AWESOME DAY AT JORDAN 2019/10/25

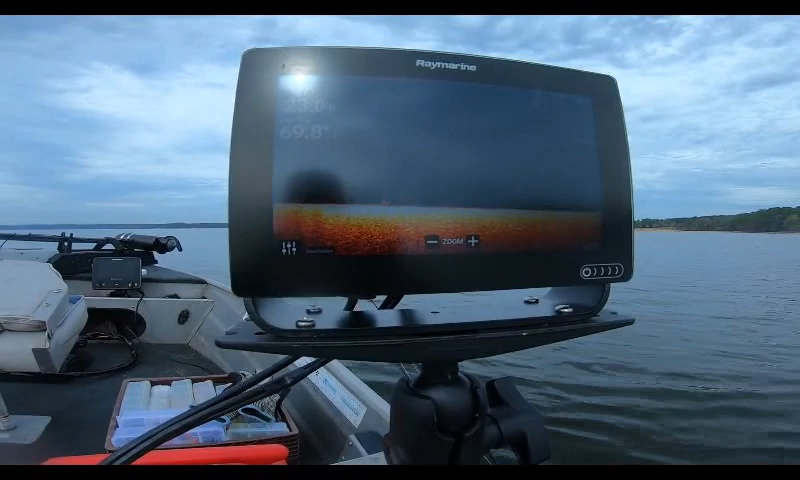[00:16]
Looks like we've got some bait and fish here on 15,
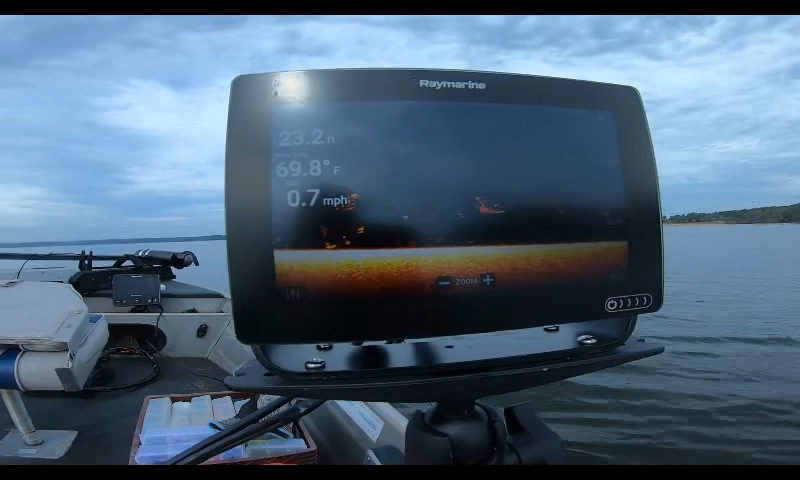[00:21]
On screen: depth 23.2 ft, water 69.8°F, speed 0.7 mph
69.8. A little bit of sunshine heats up.
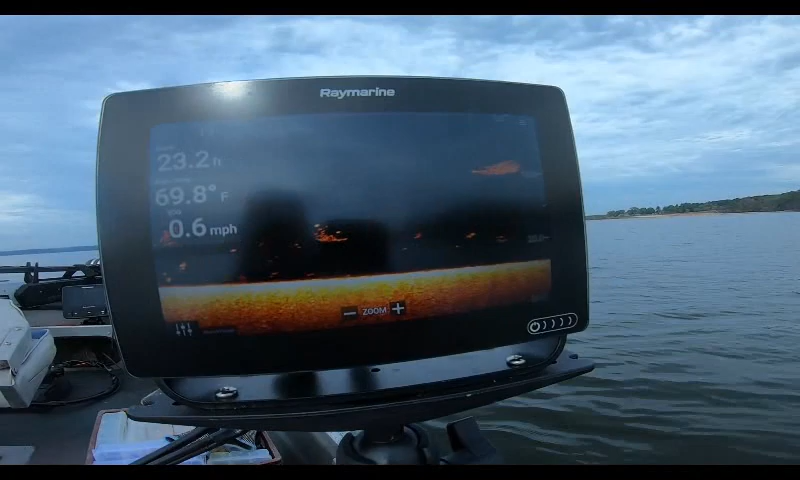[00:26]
On screen: depth 23.2 ft, water 69.8°F, speed 0.6 mph
It might be pretty good. Here's some bait and fish on the Ray Marine Electronics.